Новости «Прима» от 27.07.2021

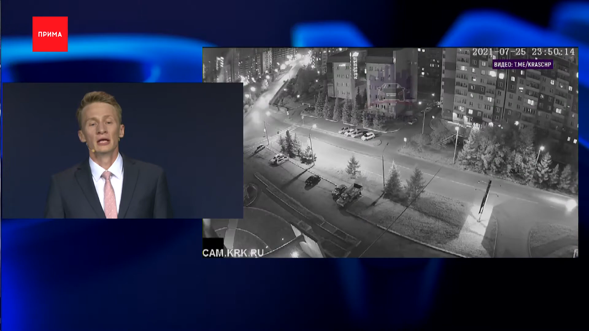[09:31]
Ночное ДТП на абсолютно пустой дороге на Батурино.
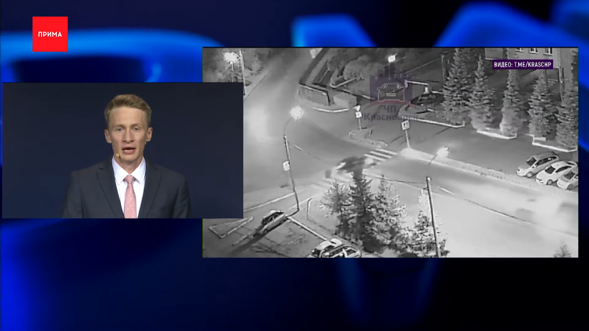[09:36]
На видеозаписи, которая попала в сеть, видно, как машина сначала петляет по проезжей части, потом вылетает на тротуар и вырезается в забор, за которым растут ели.
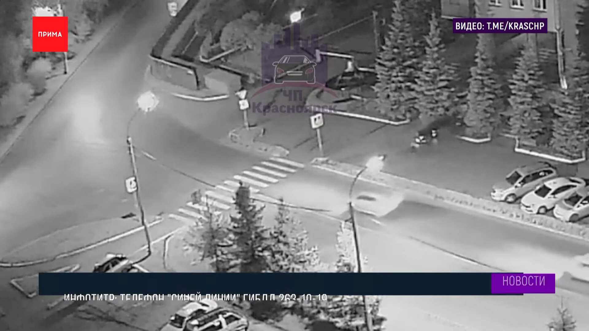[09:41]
Водитель «Фольксвагена» оказался пьяный, не пострадал. Теперь его ждет лишение прав и штрафа. В ГИБДД напомнили, что о нетрезвых водителях можно сообщать на синюю линию по телефону 263-10-19.